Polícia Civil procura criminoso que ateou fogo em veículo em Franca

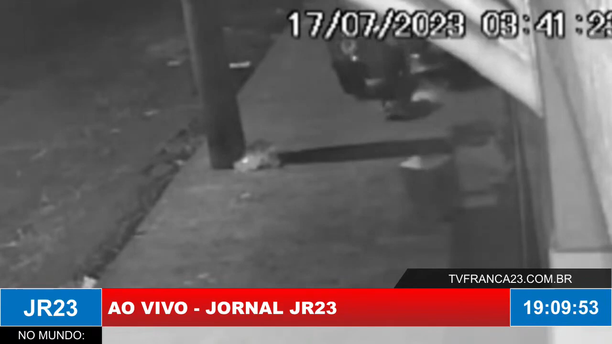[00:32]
Péricles Maciel, no Jardim Redentor, em Franca. Nas imagens, é possível observar que o homem pega algumas caixas, utilizando os papelões para se proteger do frio. Depois, o morador de rua se levanta e coloca as caixas embaixo do fusque estacionado na calçada, ateia fogo e foge do local sem muita preocupação. O corpo de bombeiros foi acionado e conseguiu apagar as chamas.